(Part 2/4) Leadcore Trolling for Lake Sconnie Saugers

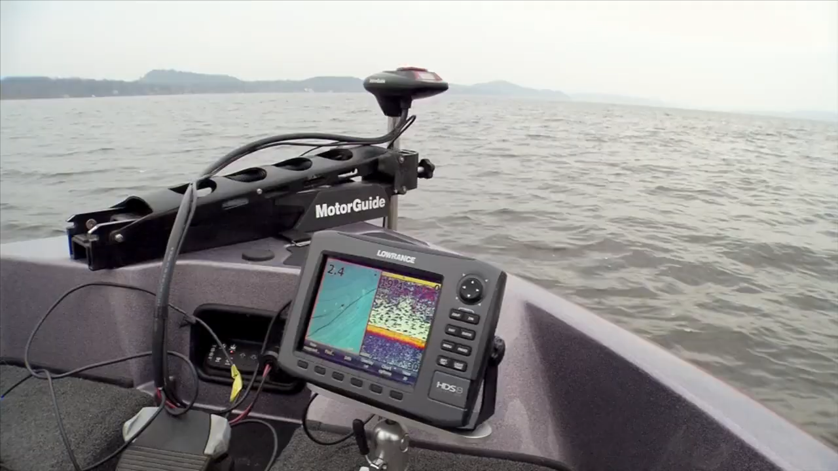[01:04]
And what that's going to give you is a quicker picture of the depth change so you're able to make the necessary corrections in the rear of the boat to keep yourself right on that brake line.